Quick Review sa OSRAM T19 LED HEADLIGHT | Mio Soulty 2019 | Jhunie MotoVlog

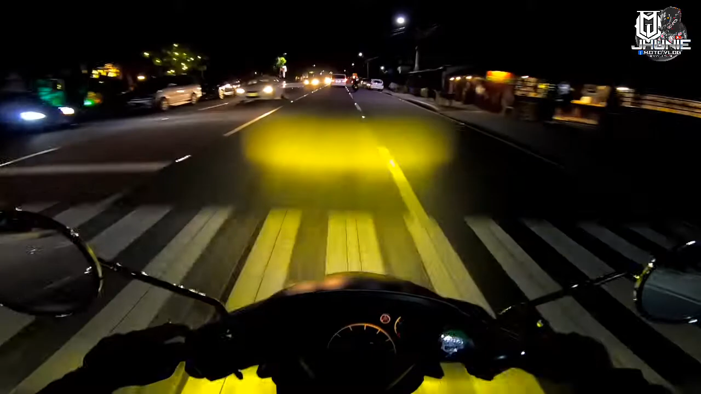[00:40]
Gusto ko lang naman po i-review o gusto ko lang naman po i-share sa inyo kung ano po yung experience ko dito sa headlight natin na nakakabit sa motor natin.
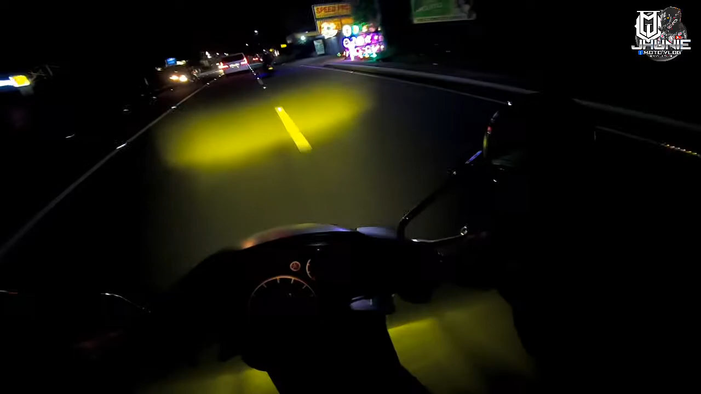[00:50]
Yung headlight nga pala na nakakabit dito sa motor natin is yung brand niya is Osram T19. Ayan.
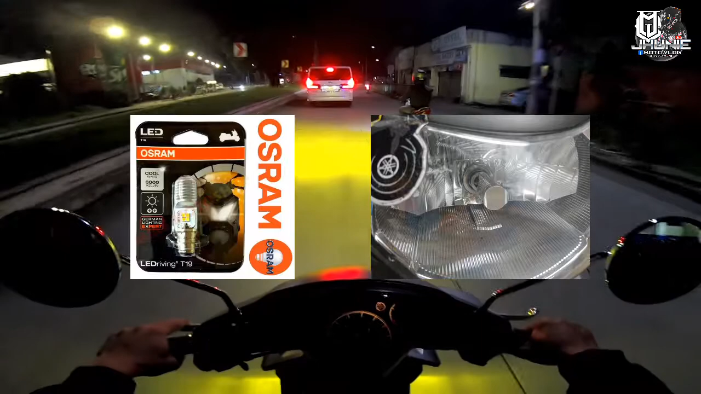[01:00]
Ayan po yung brand ng headlight natin ngayon na nakakabit dito sa motor natin. Bali ngayon is hindi ko pa po siya pinapailaw.
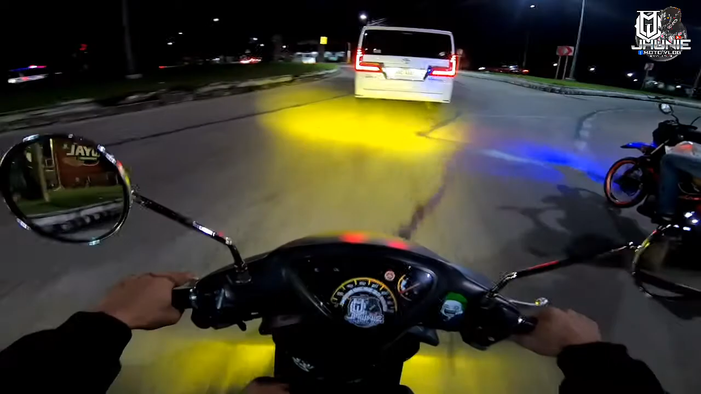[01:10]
Yung nakailaw pala ngayon is mini driving light tsaka park light. Gusto ko lang po sa inyo i-share kung ano po yung experience ko sa kanya.
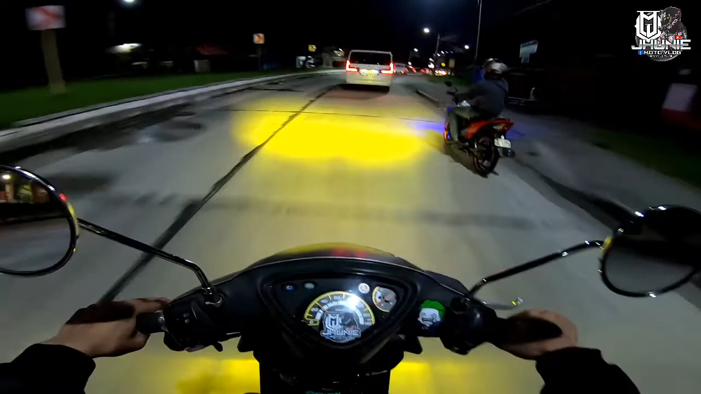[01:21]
Bali, i-road test natin siya papuntang MacArthur. Bali, MacArthur yung rota natin kasi pupunta ako doon. Kasi nandun sila paring Vinard.
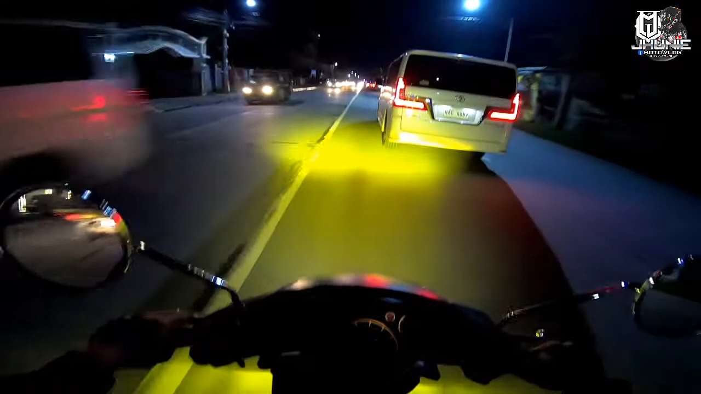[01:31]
Bali, pupunta ako doon kasi humihingi sila ng sticker sa akin. Kaya yung rota natin papunta doon. So ngayon guys is papatayin ko na yung mini driving light natin. Tapos i-on ko na po yung Osram T19 natin na headlight. So patayin na natin guys yung mini driving light. Yan.
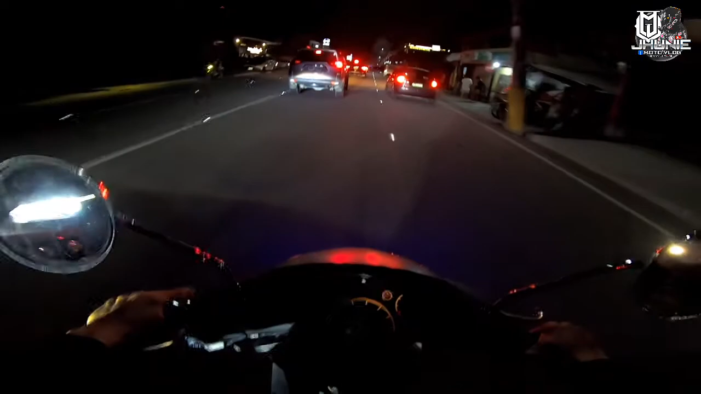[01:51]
Tapos i-on natin yung headlight. Yan. Bali, i-road test lang natin to guys para makita nyo rin.
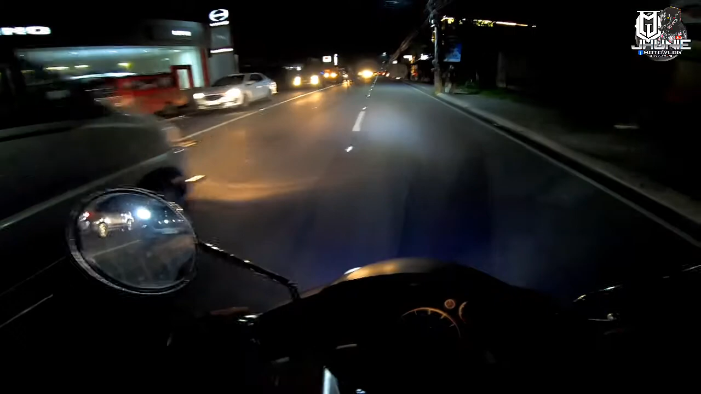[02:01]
Kasi baka meron tayong viewers dyan na naghahanap ng murang headlight. So pwedeng pwede to sa inyo guys.
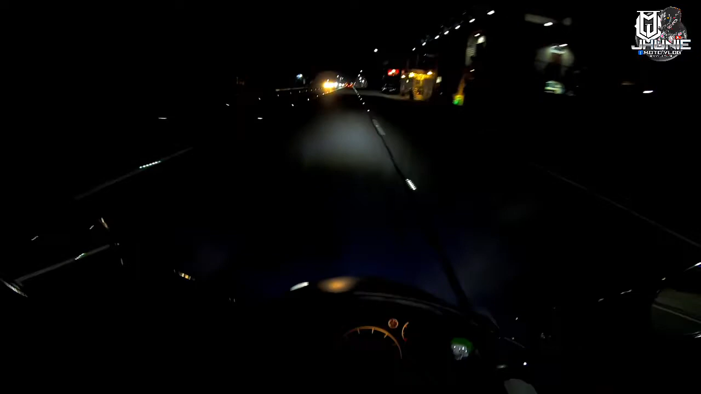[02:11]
Bali guys, yung ilaw na yan is yan lang yung lakas nya pag, pag ganitong lugar na merong mga sasakyan. Tapos may mga malalakas na ilaw.
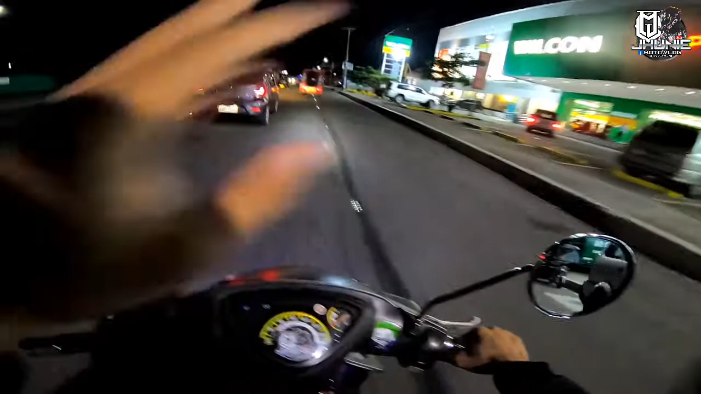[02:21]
Yan lang po yung lakas nya. Hindi naman siya sobrang lakas.
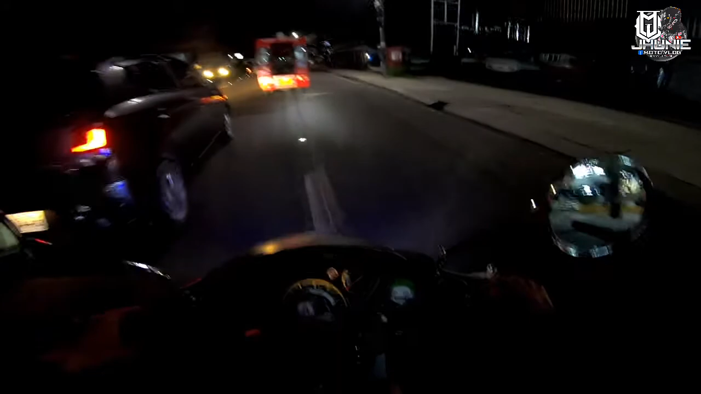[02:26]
Kasi pangit naman pag sobrang lakas, di ba? Siguro mga 2 linggo na to sa akin. Okay naman siya para sa akin. Ayoko naman ng ayoko naman ng sobrang lakas kasi hindi maganda sa mga nakakasalubong. Pagas muna tayo guys.
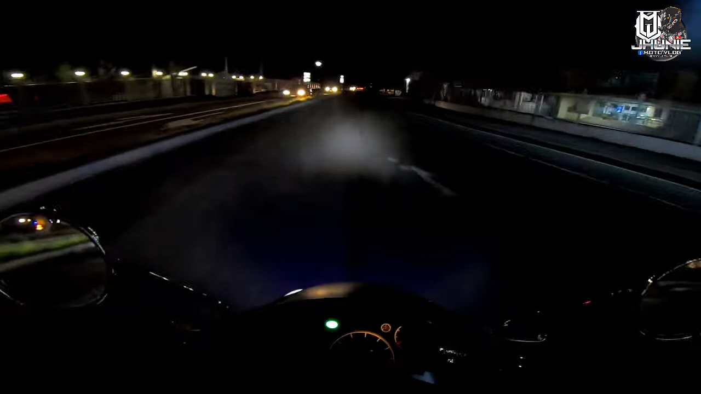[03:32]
Si paring Vinard, meron siyang nire-recommend sa atin na headlight. Pero nakalimutan ko yung pangalan. Sabi niya maganda daw yon, kasi hindi daw yun kalat. Pag yung kumbaga hindi siya kalat yung buga niya, hindi kagaya na itong Osram na to. Parang kalat siya. Yun lang yung problema ko dito sa sa Osram. Yun lang po yung hindi ko maganda dito. Kasi medyo kalat siya sa kalsada. Kahit 4 LED lang siya, siguro nakakasilaw to sa mga nakakasalubong. Pero overall, goods na goods siya para sa akin.
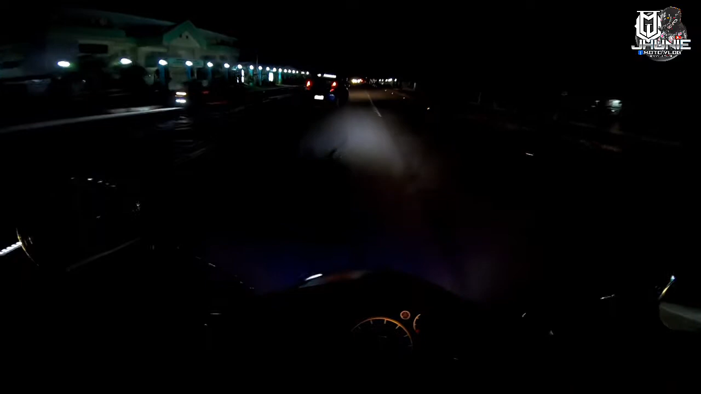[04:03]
Tsaka sana tumagal to. Tsaka itong headlight pala guys is wala tong fan. Kumbaga plug and play lang to. Dati naka tayo, hindi tayo naka plug and play yung may fan. Pero nung pagkakabit ko nun, tinanggal ko yon. Tapos bumili ako ng bulb socket para sa headlight natin. Yun lang. Yun lang yung ginawa ko dito. Dito na tayo guys. San kaya sila?